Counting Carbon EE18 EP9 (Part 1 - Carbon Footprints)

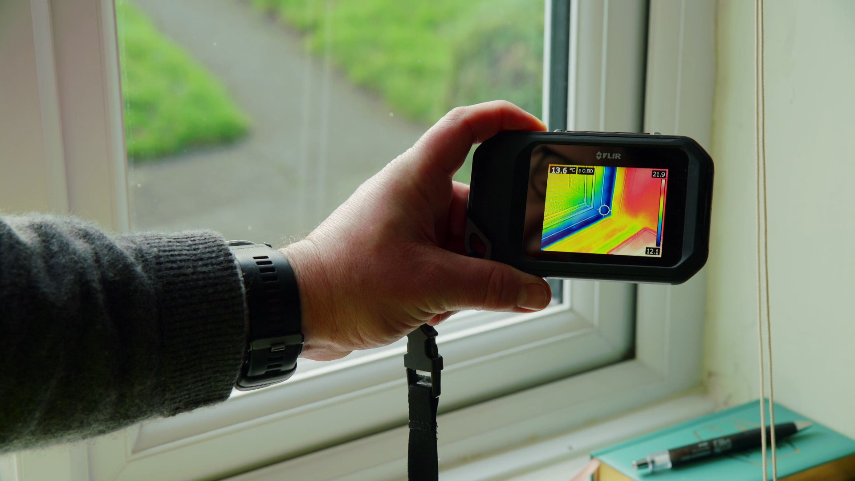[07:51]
being drawn back into the house by the negative pressure of the fan.